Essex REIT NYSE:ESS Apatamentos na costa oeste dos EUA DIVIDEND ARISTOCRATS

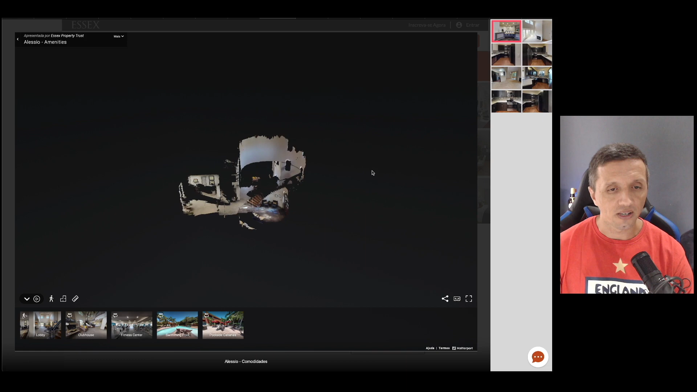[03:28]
ambiente que são dois andares Olha que bacana olha o tamanho do ambiente né então se você
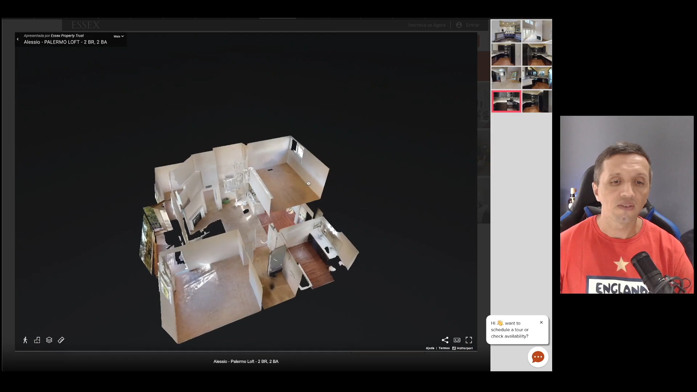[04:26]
aí sim é o que você aluga de fato para morar então tá aqui ó cozinha